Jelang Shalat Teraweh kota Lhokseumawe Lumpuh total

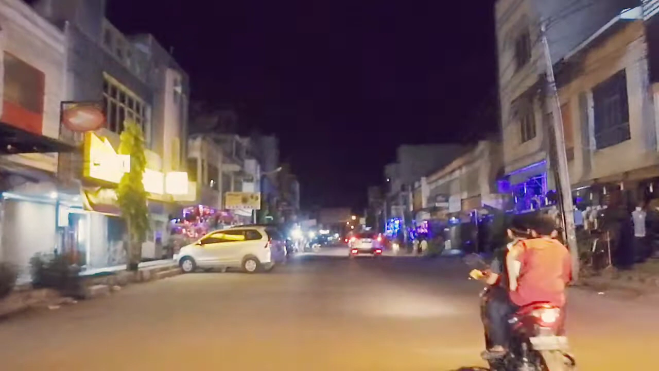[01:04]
Senyam Menjelang pelaksanaan Selat Terawih Kita lihat jalan-jalan semua Dapat hening Aktifitas percokohan Semua tutup Yaitu Untuk Pelaksanaan Selat Terawih Dimana Kita lihat Aktifitas Yaitu Perekonomian masyarakat Hampir Terhenti